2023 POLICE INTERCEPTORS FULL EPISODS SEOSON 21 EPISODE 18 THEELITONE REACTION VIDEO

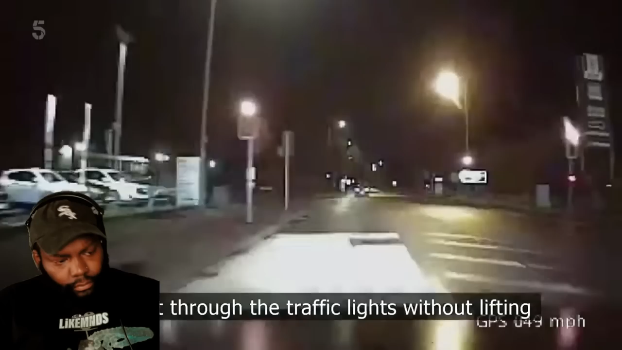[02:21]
Remaining medium now, speed is 60, road conditions are still wet. The weather's getting worse and so is the suspect's driving. Speed is 70 and 30. The Seat's making for the border, where an interceptor welcoming party awaits.
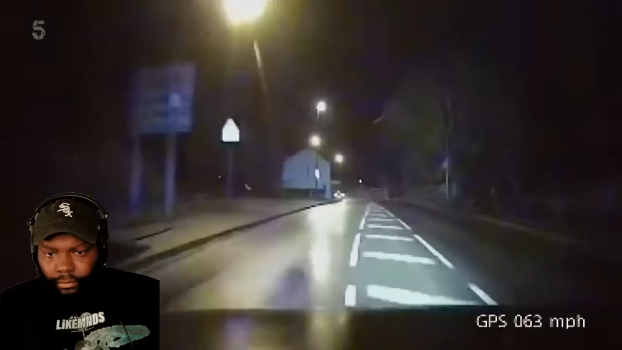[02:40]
Multiple units, including Jim Carrington and Chalky, are racing to intercept. Derbyshire pursuing the car on the 608 towards us.
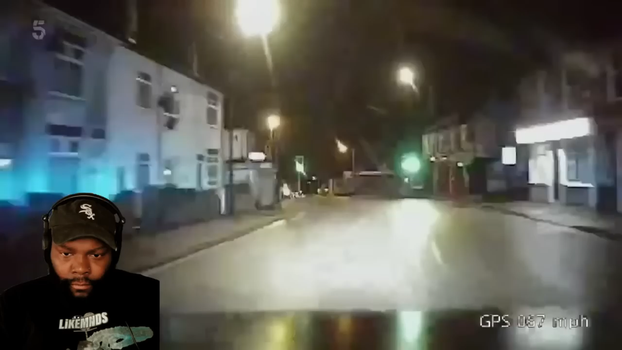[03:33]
through the town centre, some approach hill, down the hill. And the suspect is absolutely flooring it. Speed is 90, deal race.
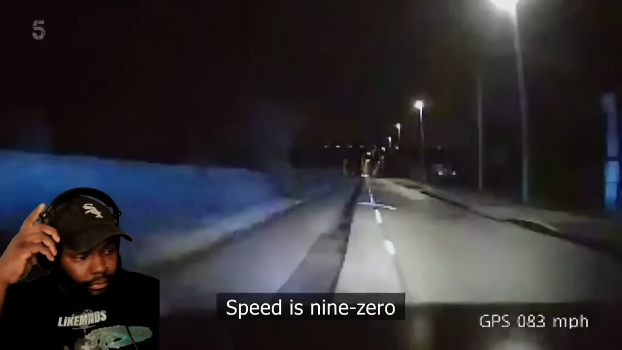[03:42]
They've no idea why he's failed to stop, but he's hell-bent on escape. Speed is 90, down the hill, B600. He is centre of the road at the moment, now to the offside of the road. The runaway Seat's doing three times the speed limit on the wrong side of the road, in the rain. And he's pulled a kamikaze disappearing act.
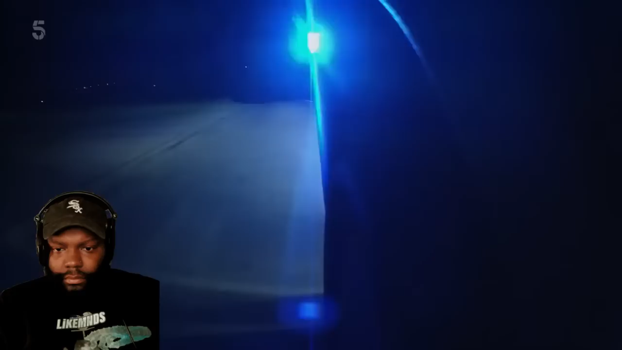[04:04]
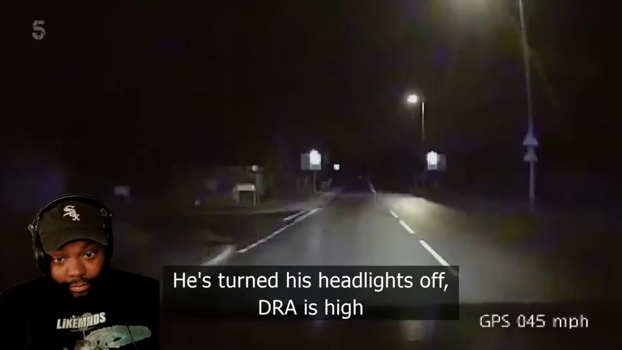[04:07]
He's turned his headlights off, DRA is...
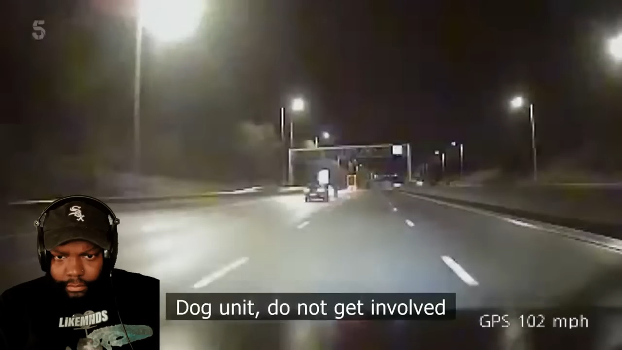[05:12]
Dog unit to not get involved. Speed is 1-2-0. One wrong move at over a ton and it's curtains. But the suspect doesn't seem one, to care, two, zero. So tries to muscle past the unmarked. James, we're not in a position to put a block on yet, mate. We're not in a position to put a block on. Keep ahead. They're going to need greater numbers to put a box on.
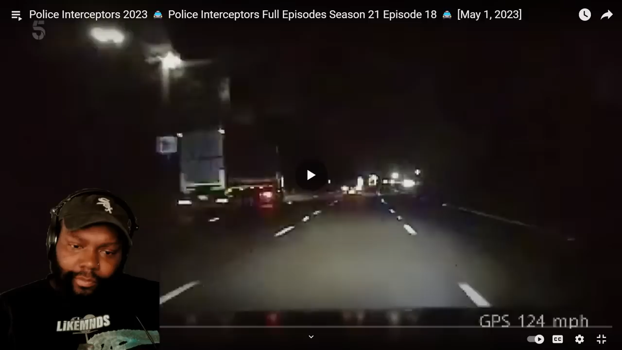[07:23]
Like, Slow the Seat, then safely perform a T-pack. Cars getting to lane 4 that can try and attempt to get by, please. And another car up front with him, please. Another car up front with him. He can't do this on his own. One unit gets in front. Safety on, please. Safety on.
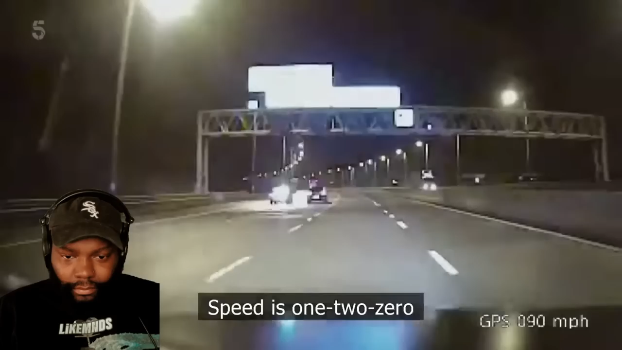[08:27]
is 1-2-0. Knots Interceptors have joined their Derbyshire neighbours in the pursuit of a 120-mile-an-hour runaway. Heavy brake in lane 2, he's trying to get off. Stand by. Oh, yeah, it's going to need a couple of units to do some get-bys.
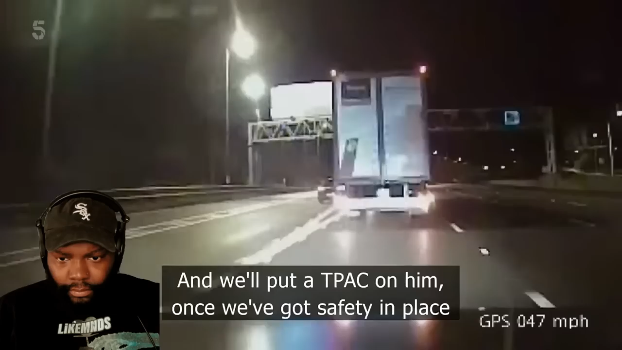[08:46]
And we'll put a T-pack on him once we've got safety in place. Despite extreme speeds, they've got two units ahead of the dangerous driver and are gearing up to try a T-pack.
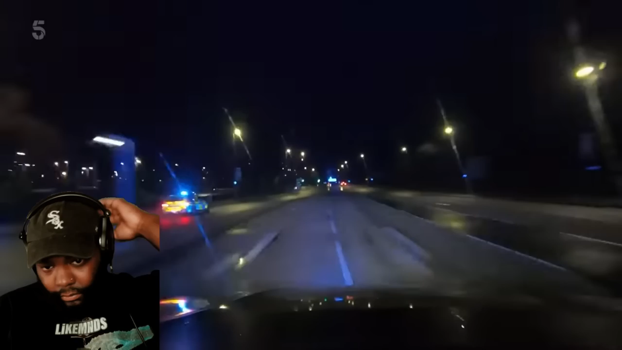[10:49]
The roads may be quiet, but they're approaching more built-up areas, and the five units on the Seat's tail may be forced to throw in the towel.
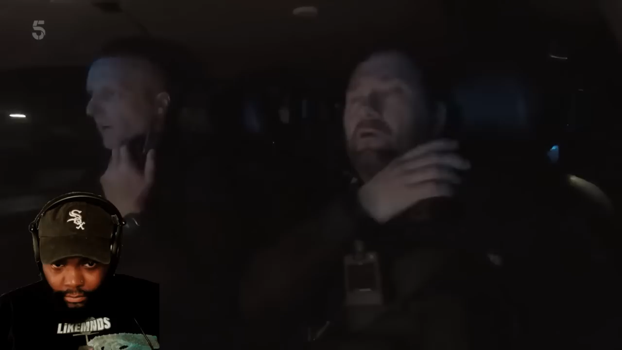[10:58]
We're sat on road, guys, Sir John Cockle Junction, no deviation, straight on towards Mansfield Town Centre.
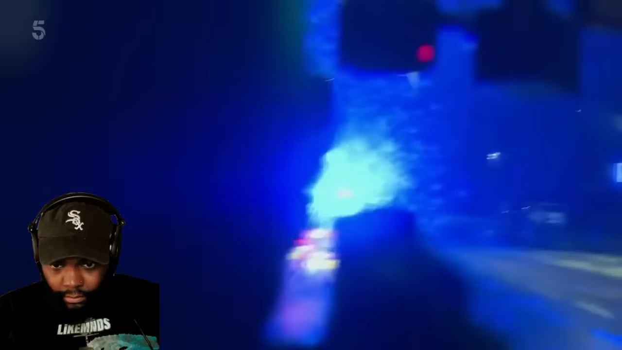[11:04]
As they enter the town of Mansfield, the driver's luck finally runs out. Crash! Stand by.
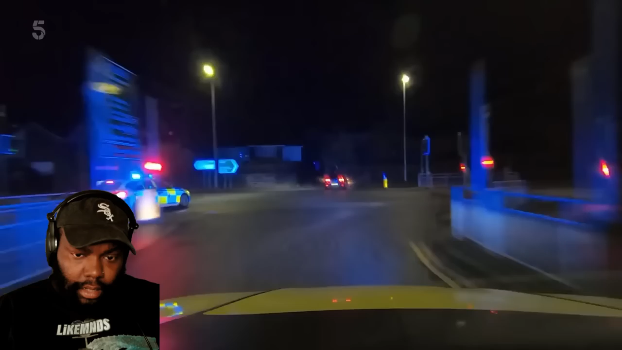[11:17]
Driver lost control. Stand by. The suspect tries a reverse ram, hitting the X5. But Chalky and the team are onto it.
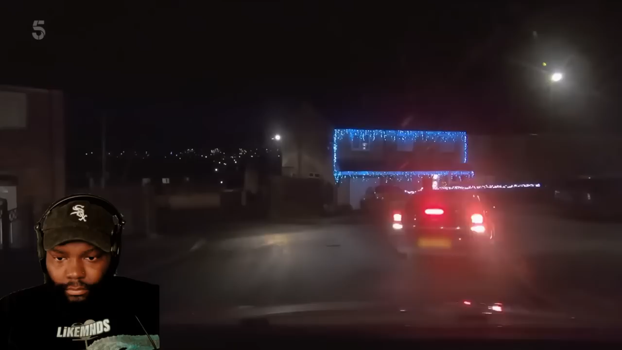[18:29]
Give it up. Just stop. Back towards Old Farm Road. There's no escape. Yeah, it's pulling over now. There are two occupants in the car. Good choice. A bloke. Help me, you're right. And his young daughter, who were taken to the police car.
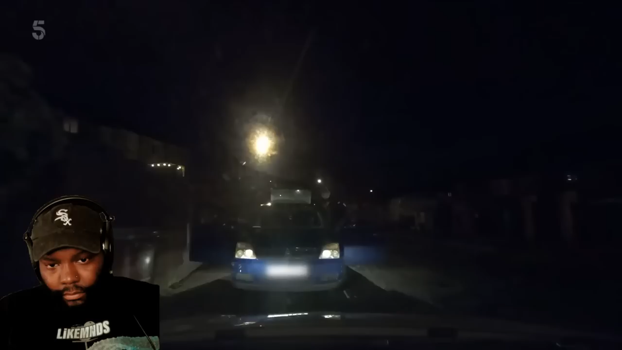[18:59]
Meanwhile, backup arrives in the form of knife crime team sergeant Matt Daly. That's a good choice, my brother. You ain't know where you was going. Cops was on you. You got a kid in the car.
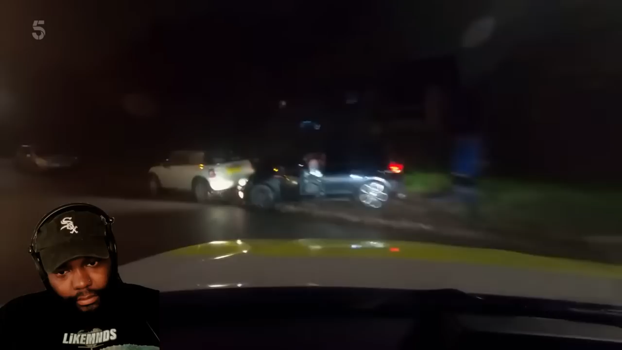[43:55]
The passengers have bailed, but the driver's still inside. They're straight on him.